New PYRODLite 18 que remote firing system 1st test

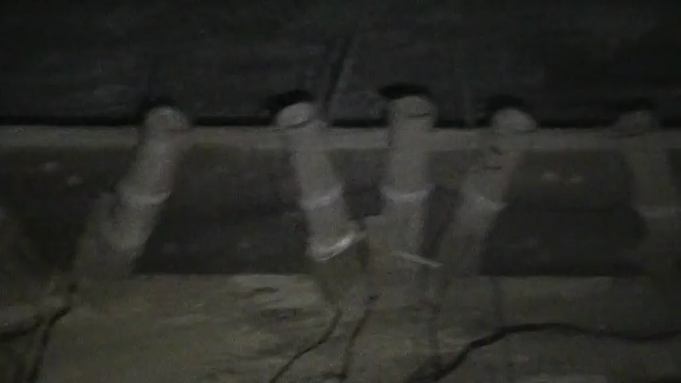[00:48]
So what I did was I wired up, first shot is two comets at the same time off different cues,
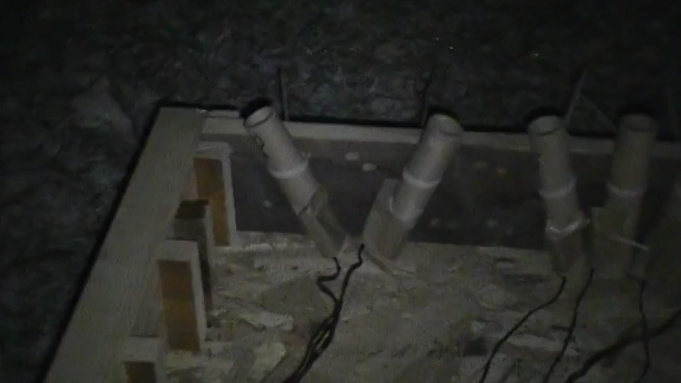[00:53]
then it's three comets at the same time, then it's two comets. Each are going to be two seconds apart. So I want to see if the system can handle popping seven talons within four seconds after it's been sitting outside and it's cold. cold.